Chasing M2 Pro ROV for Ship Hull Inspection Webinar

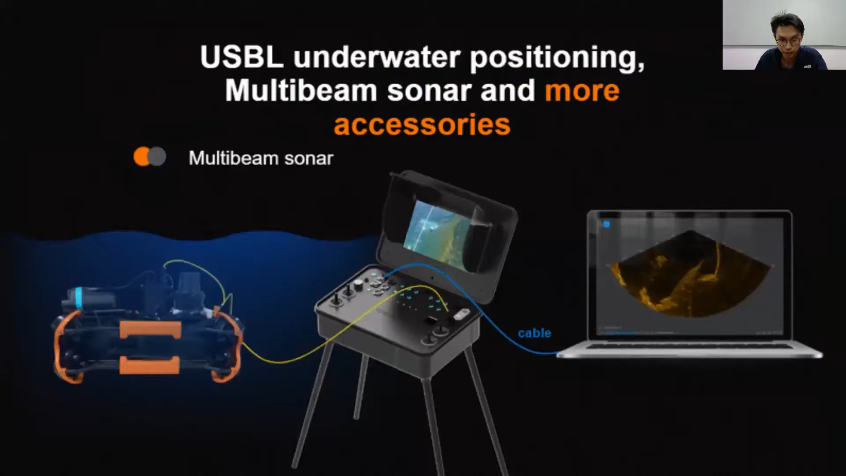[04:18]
Now the UBSL positioning allows you to see the XY direction of the ROV in real time on the map.
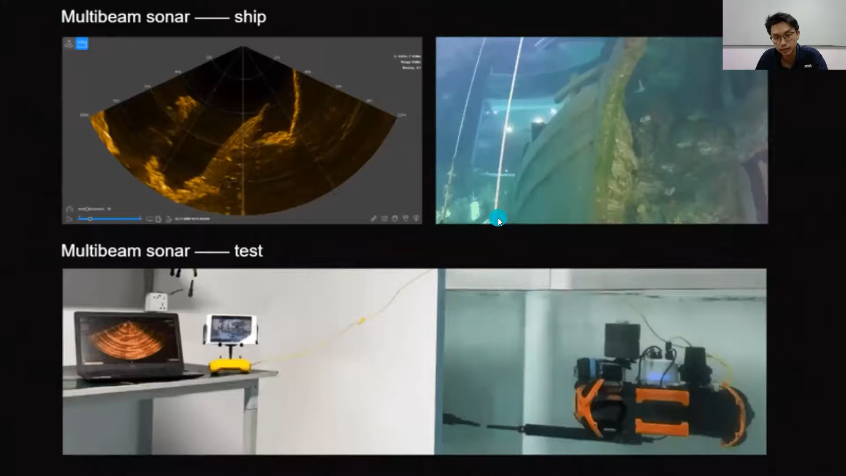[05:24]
And you can see on the right is the tested object. And on the left is the corresponding live sonar view of it. Now the control console, it is also something new.